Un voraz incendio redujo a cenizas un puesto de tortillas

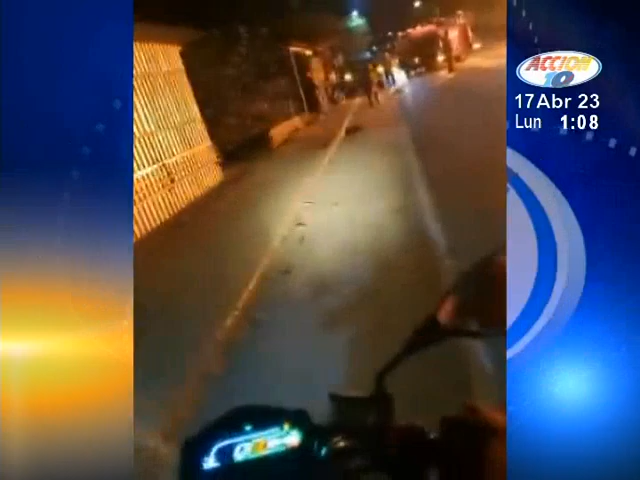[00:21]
Caseta a orillas de la carretera Panamericana en Ocotal, Nueva Segovia, arden llamas. La medianoche de este sábado 15 de abril,